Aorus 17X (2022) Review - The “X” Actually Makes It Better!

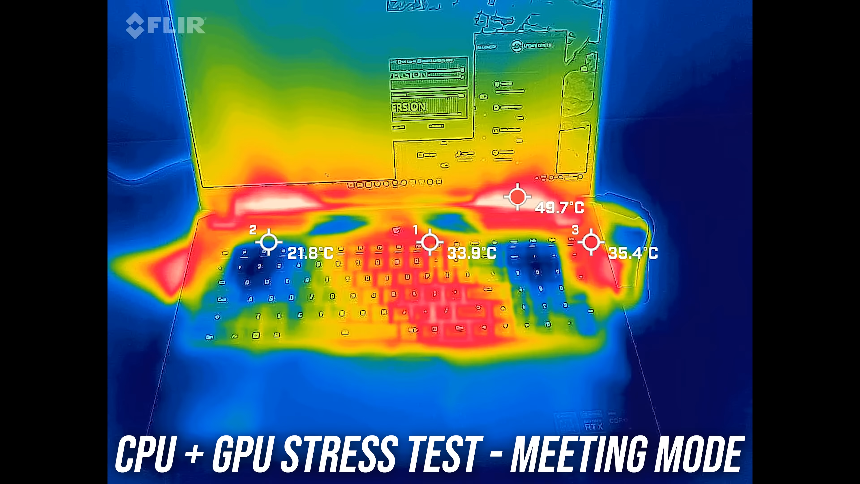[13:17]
Meeting mode was quite similar, not surprising given the power levels inside were similar.
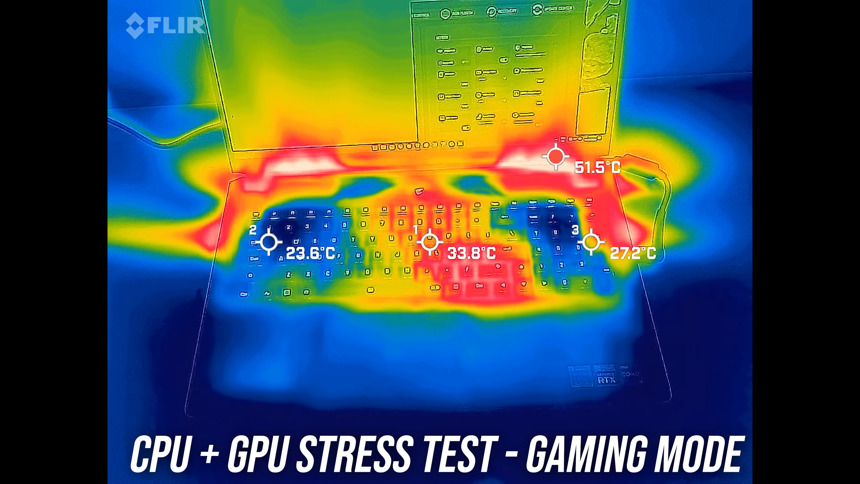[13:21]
The higher gaming mode was a little cooler, and again very cold WASD area where you'd rest while playing games. Creator mode was much the same, and then turbo mode was a little cooler with the WASD area freezing cold, but the fans are louder now too, let's have a listen.